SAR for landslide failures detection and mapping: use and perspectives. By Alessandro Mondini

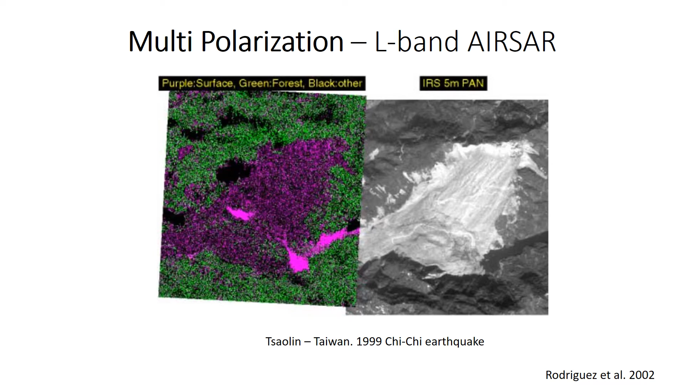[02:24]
See through a decomposition of fully polarimetric L-band ISR image. Interferometry. Interferometry.